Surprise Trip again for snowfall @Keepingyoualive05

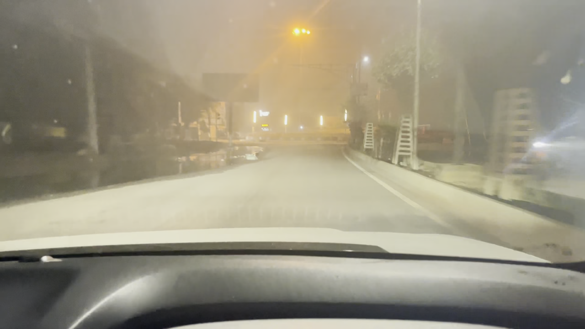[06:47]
भाई एक चीज़ तो पता है बहुत सही हो चुकी है अब, है ना, ये देख रहे हो लाइट्स देख रहे हो भाई,
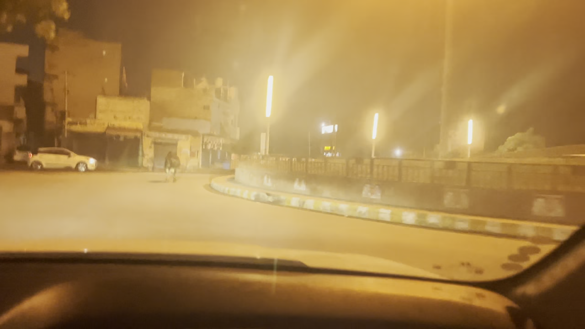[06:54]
ये इस तरीके की लाइट्स ना भाई आजकल सारी स्ट्रीट्स वगैरह में सब जगह लगा दी हैं,
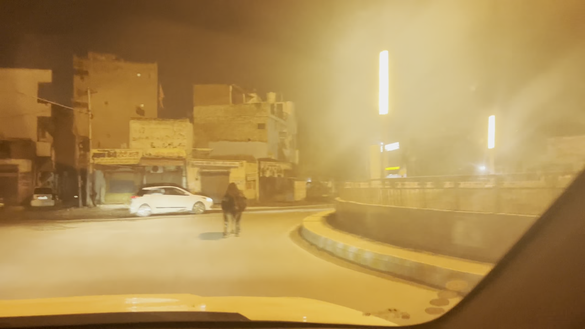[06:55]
तो ये चीज़ बड़ी सही हो गई है भाई आजकल, है ना।
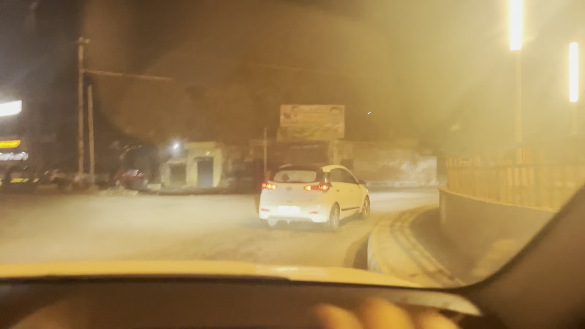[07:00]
ये एक गाड़ी अपने को दिखी है जब से घर से निकले, पहली या दूसरी गाड़ी होगी रेयरली जो अभी अपने को रोड पे मिली है भाई, काफ़ी ना धीरे चल रहे हैं,
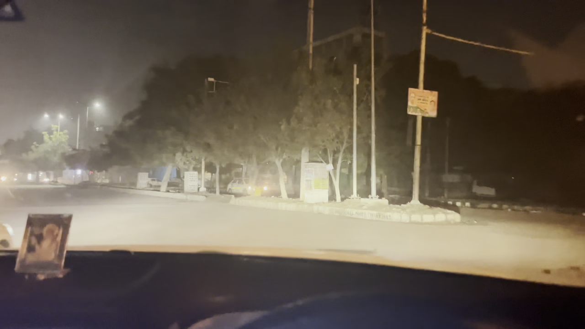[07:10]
तो शायद कुछ हो रहा होगा।